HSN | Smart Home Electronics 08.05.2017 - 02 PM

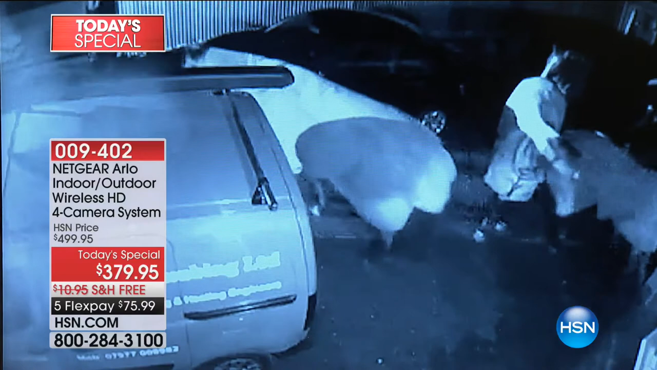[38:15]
The horses are getting loose. But maybe it's somebody that's casing your property.
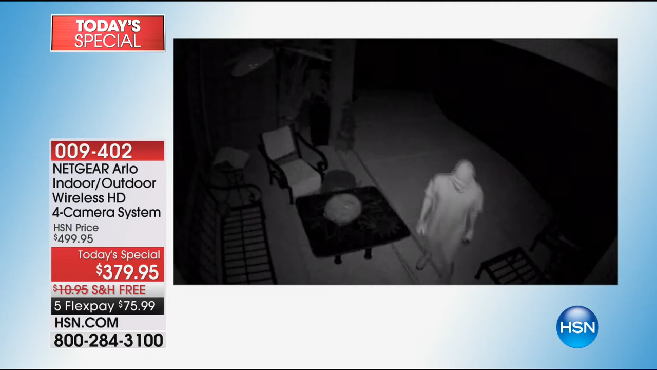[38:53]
Arlo sent us 400 videos. So we kind of picked out some of them that you could relate to. Well, this guy right here. Oh my goodness. He's a little too much fun. A little too much fun. And he's at the wrong house. So imagine if you're inside and you hear somebody trying to get in your house. You could actually go on your phone, see what's happening live, and then call the police. This guy right here is trying to break into a Chinese restaurant. You know, he's kind of stumbling around too.
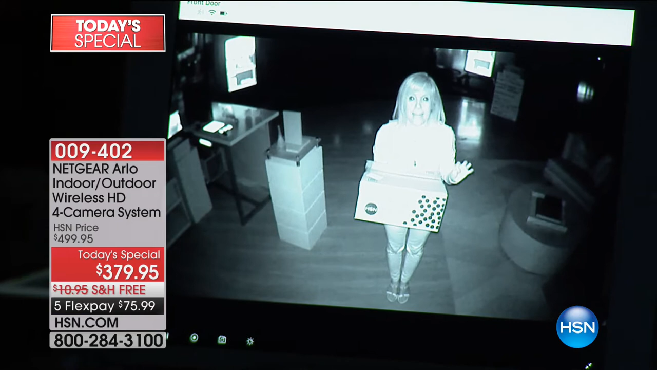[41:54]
So also, it's recording. The minute it detects motion or body heat, it starts recording. So this is what you'll see. And I know that in the studio, people can't see the box right here. But with you, you're able to read the little logos on the box. So again, if somebody's coming up, this is what you're going to see. And it's recording. And it sends that video clip instantly to your phone or your tablet. Or maybe it's your computer. It sends it instantly. And it's stored there with no additional fees.